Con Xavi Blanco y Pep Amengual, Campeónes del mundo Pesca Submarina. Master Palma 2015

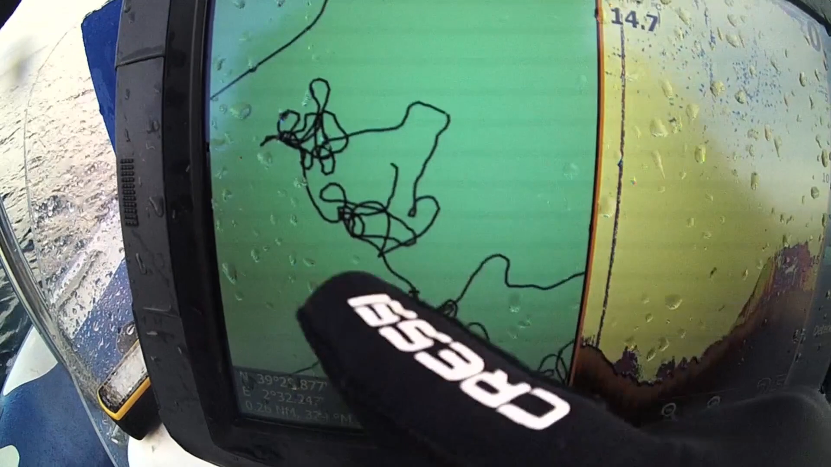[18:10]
Sondeando por zonas donde no hemos pasado. De punto a punto hacemos algunos trazos,
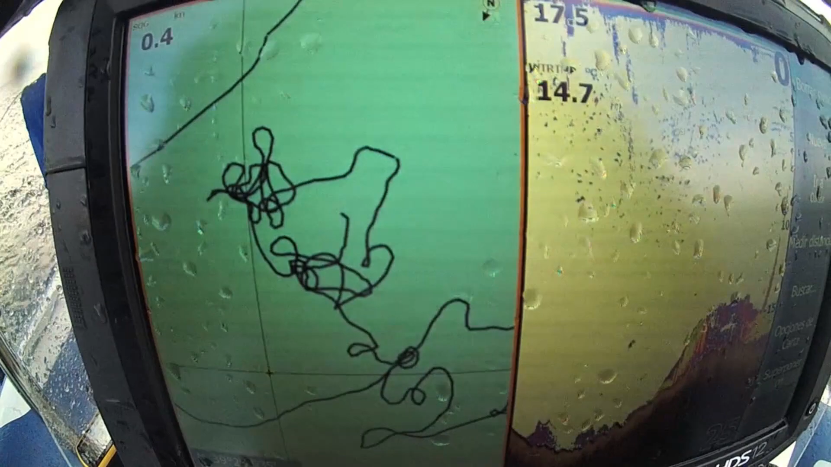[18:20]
él va arrastrado detrás con una cuerda y si ve algo
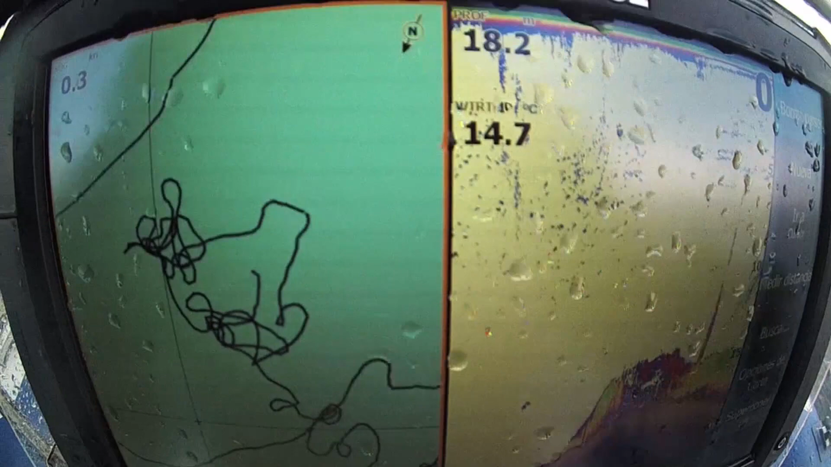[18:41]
Aquí en 20 metros ves perfectamente el fondo.